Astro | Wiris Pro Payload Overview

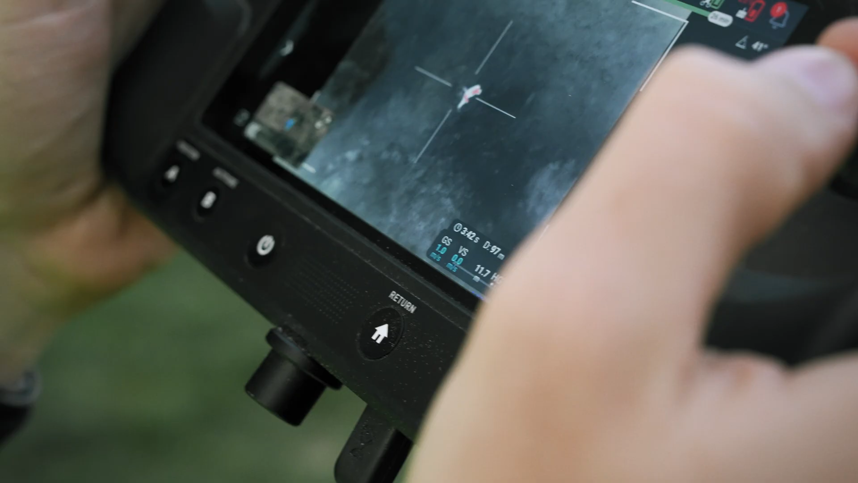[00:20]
So we've chosen the Weiris Pro as a excellent payload for first responders,
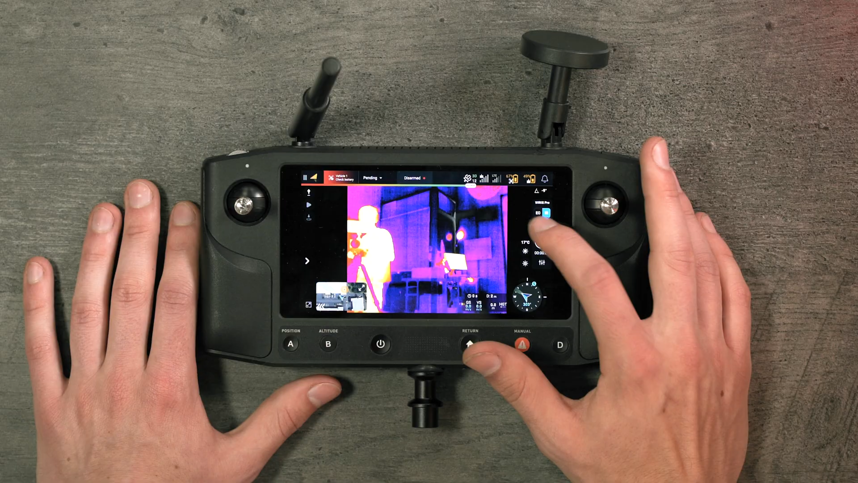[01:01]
So we have video and photo modes.
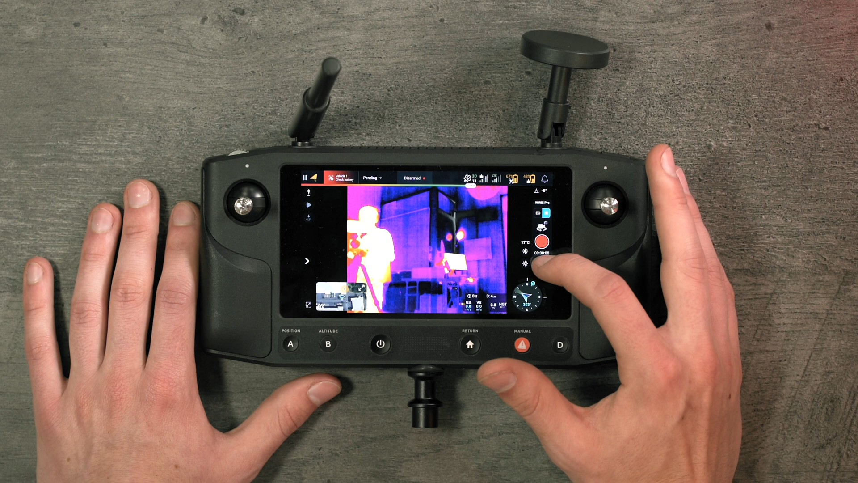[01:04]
I can switch between both of those and then I have a whole bunch of different temperature exposure controls. So we have three different exposure modes for the thermal camera. We have full auto, manual, and custom.
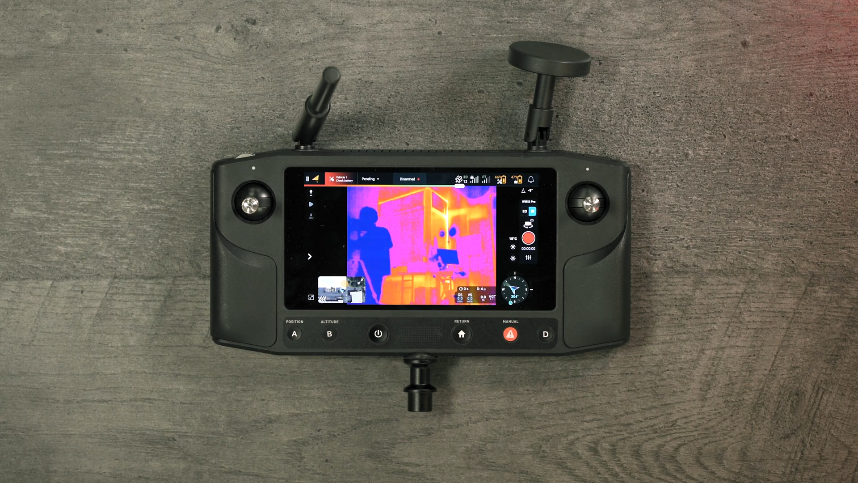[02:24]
It saves in a .avi format which most people can play just natively on their computer and then it also saves in radiometric video.
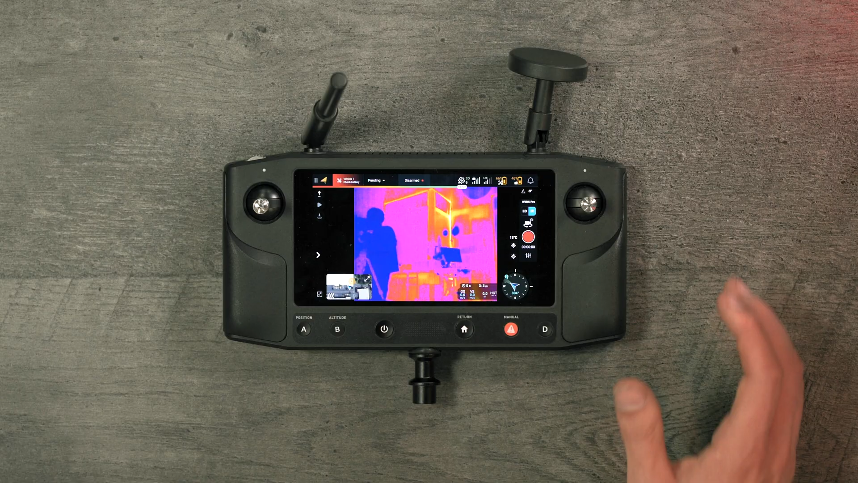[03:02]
So jumping over to the RGB camera we've got a 10x optical zoom. The sensor is a full HD sensor.